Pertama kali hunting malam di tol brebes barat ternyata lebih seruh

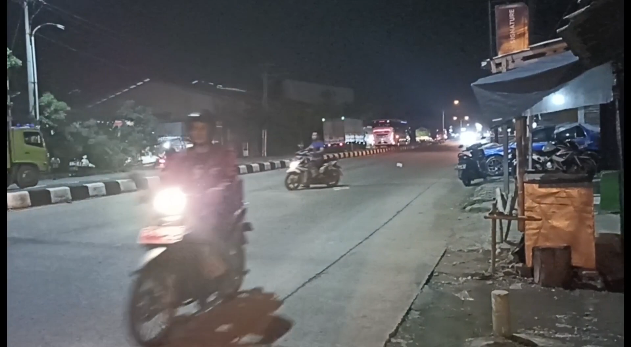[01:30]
hari biasanya ini angkatan pagi terus sahabatku dari Jawa khususnya namun pada malam hari ini untuk Pokemon terlihat jelas dari sini 4
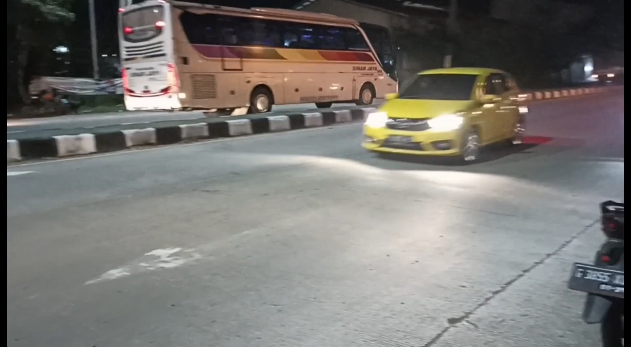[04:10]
RC yang dari Pacific Mall itu ada sinar jaya sahabat ada dua unit yang melintas namun ini kita
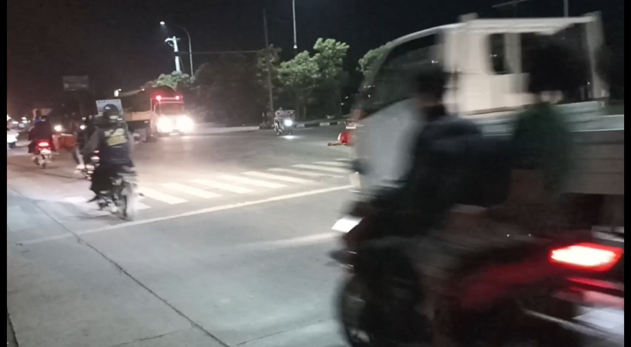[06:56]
nah itu terlihat di sebelah sana ada sinar jaya dengan nomor bodi 60S
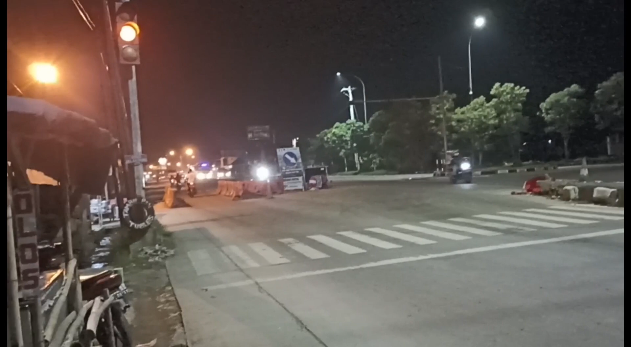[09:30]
tapi belum tahu ini sahabatku untuk bus apa ini ini ada 2 unit untuk bagian depan ada Dedy Jaya dan menyusul di belakang ternyata bus Dewan Paras
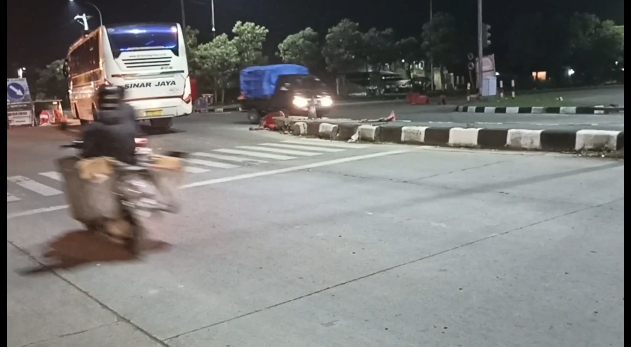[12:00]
mbak Arti yang udah masuk di pintu tol berbes ini yang masuk baru dua unit mbak Arti yang sudah selesai kontrolan
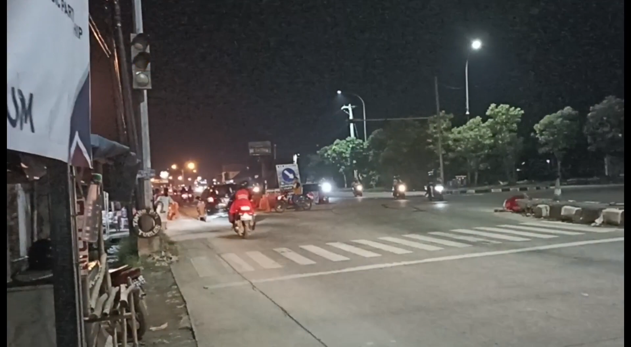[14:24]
ini apakah Dewantara atau KPPP mungkin kan sering juga ada PPPP yang melintas sini namun terlihat dari corak catnya itu Dewantara benar ternyata Dewantara